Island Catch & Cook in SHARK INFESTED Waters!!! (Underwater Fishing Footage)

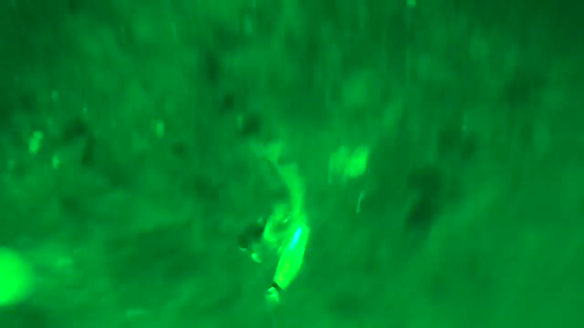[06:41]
Oh. It feels like another rockfish.
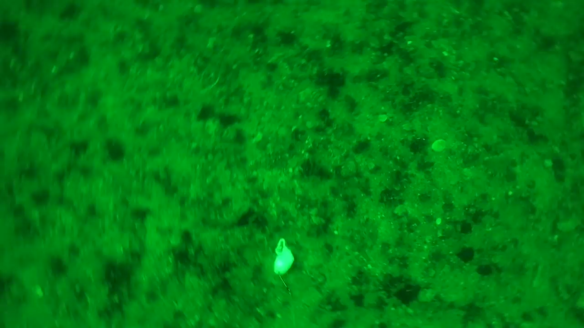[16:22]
Oh, now we might have a flounder here, guys.
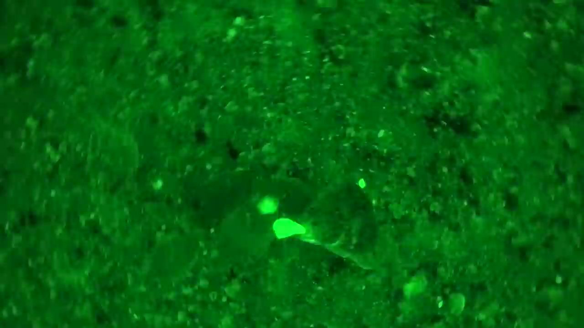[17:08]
There we go. Ah, is that a flounder or another shark? I really hope it's a flounder this time.
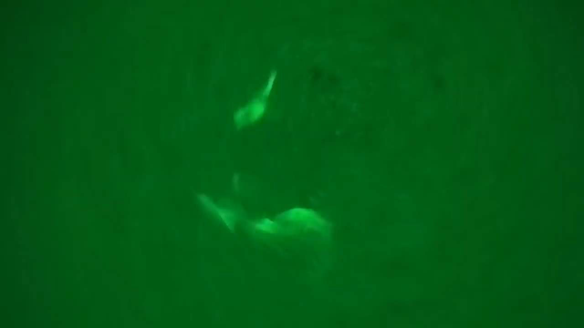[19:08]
Ah, I lost it. That was a flounder. Dang.
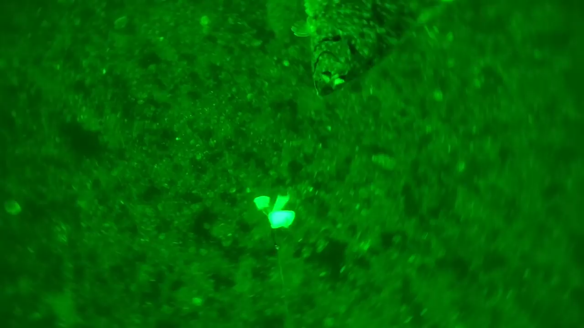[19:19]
There we go.
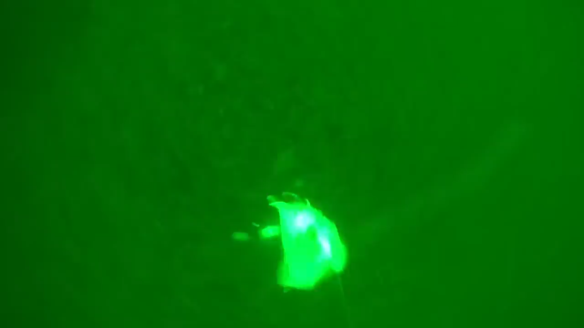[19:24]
Oh, that's a flounder. That's a good size flounder. This is what we want right here for food.